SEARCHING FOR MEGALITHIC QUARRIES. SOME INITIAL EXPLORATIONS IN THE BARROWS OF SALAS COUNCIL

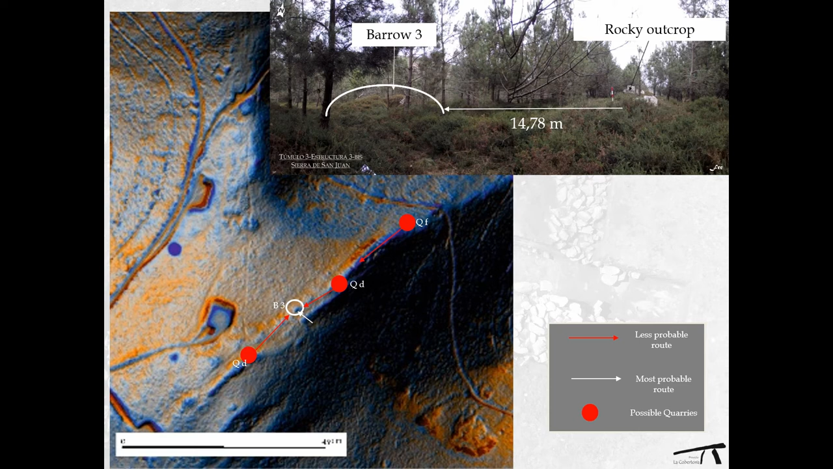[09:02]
less than 15 meters of distance between a large outcrop at the right of the image and a megalithic tomb at the left. In other cases, the links are not so clear. The builders of barrow number four have several possibilities. For instance, quarries B and C were pointed out in the analysis as the most probable sites for taking rocks.
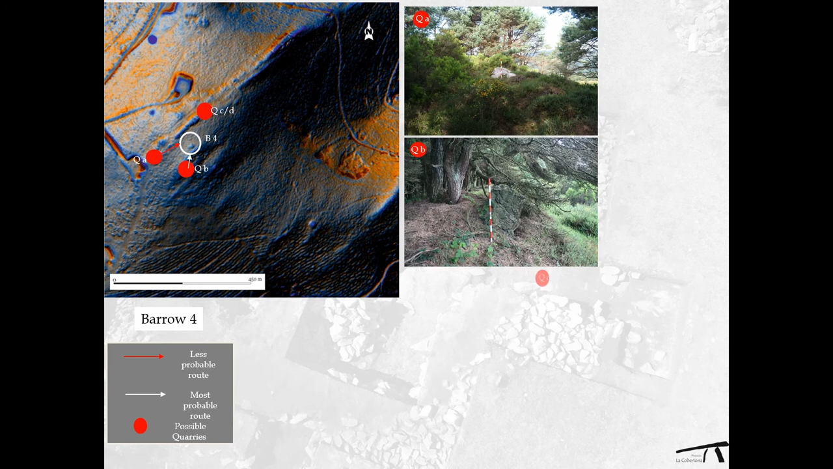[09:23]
In the first case, the reasons were the small distance between the tomb and quarry as well as the presence of huge rock emerging from the soil.
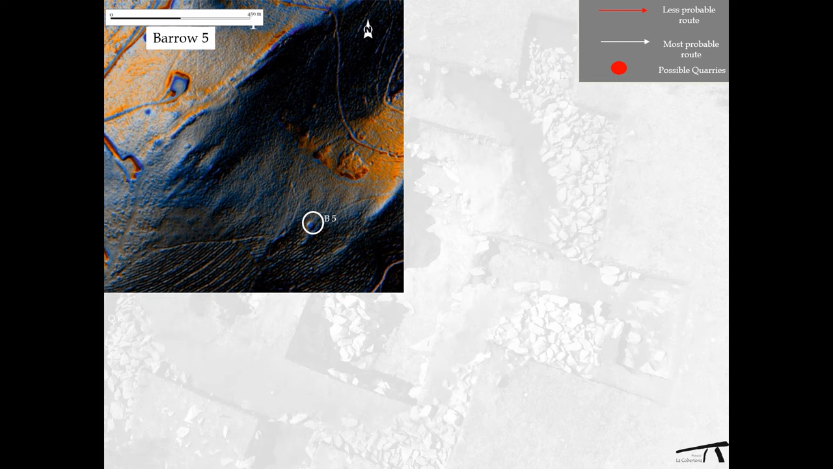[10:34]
other reasons could explain the importance of the site for the prehistoric communities and the notably efforts developed during its three prehistoric phases.
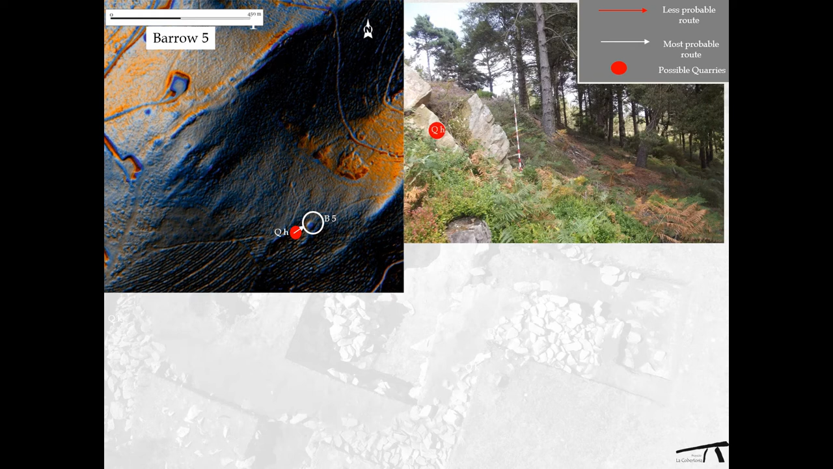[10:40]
Between these reasons could be the remarkable abundance of big rocks in the surroundings. In 2016, less than 70 meters from the barrow, a clear front of a possible quarry,
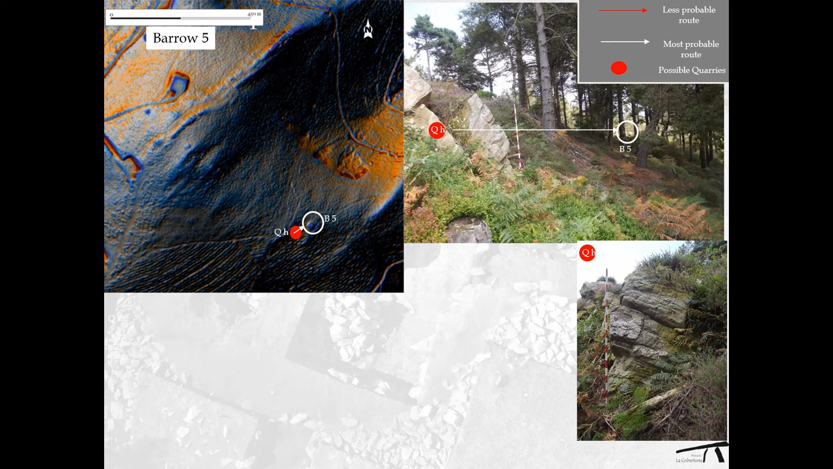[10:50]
invisible and clear connection with the barrow was identified. Again, the same type of rocks in the quarry and in the megalithic burial chamber. It looks like the main site for quarrying due to its features and the distance. However, other secondary quarries could have been induced during the several phases,
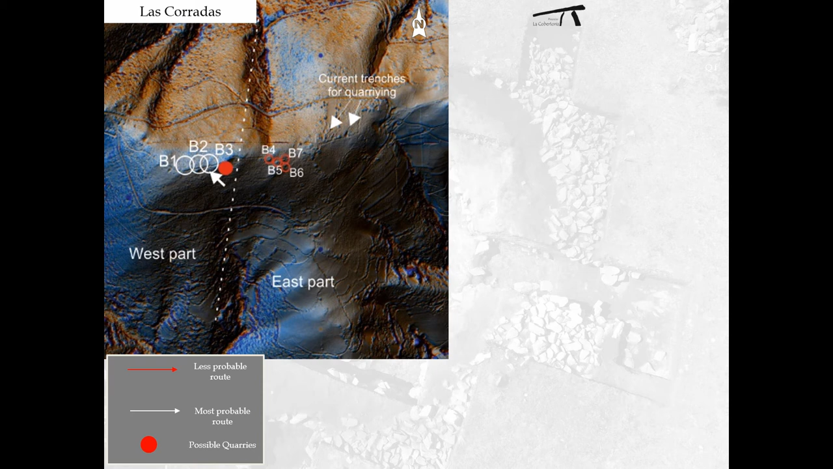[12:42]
currently identified in the mountain. The site, called Peña del Moro, still conserves some huge blocks of quartzite,